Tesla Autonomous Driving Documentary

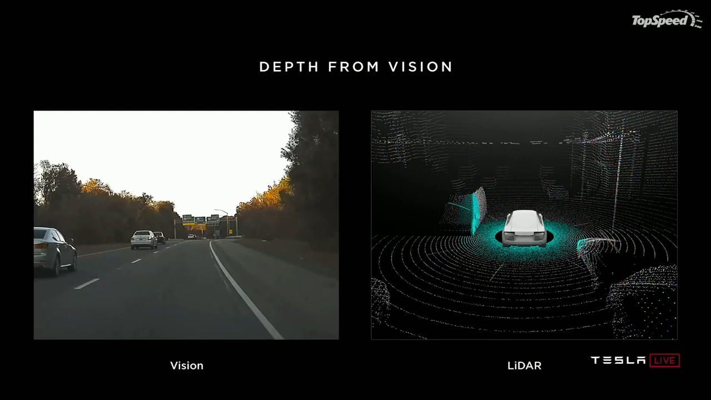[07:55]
So, how LiDAR works is that it fires out rapid pulses of infrared lasers in quick succession.
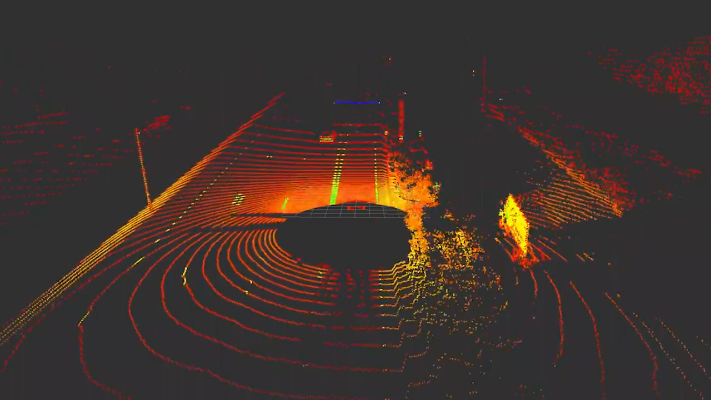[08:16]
object that can be then used to measure the distance, for example, or the height and shape of the object.
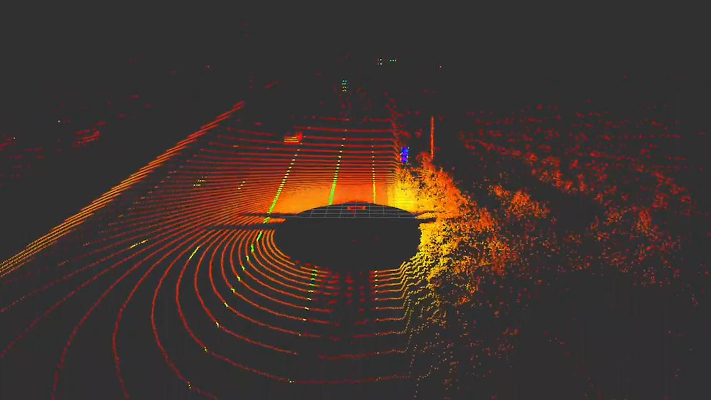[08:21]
Autonomous vehicles may use LiDAR systems for obstacle
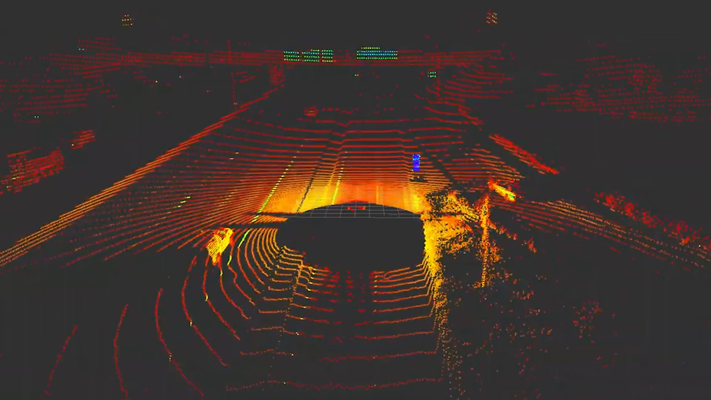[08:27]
detection and avoidance to navigate safely through environments.
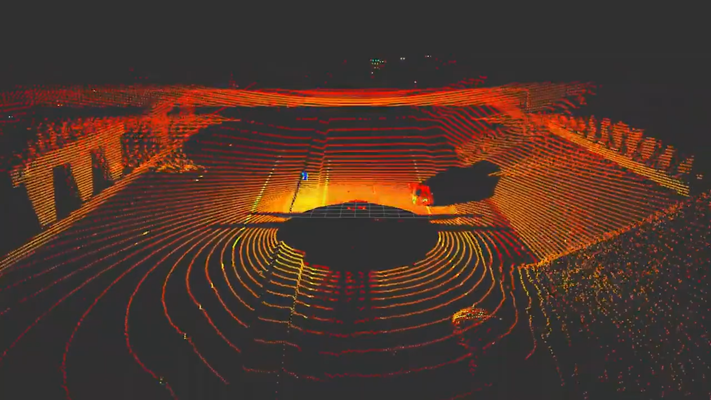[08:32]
The output from the LiDAR sensor provides the necessary data for the vehicle's software to determine where potential
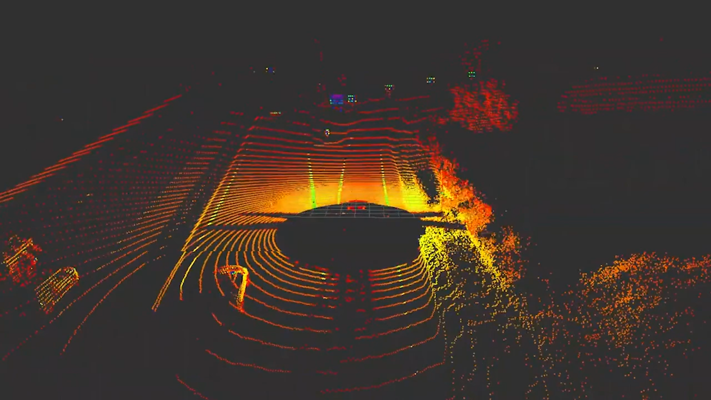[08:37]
obstacles exist in the environment and where the car is in relation to those potential obstacles.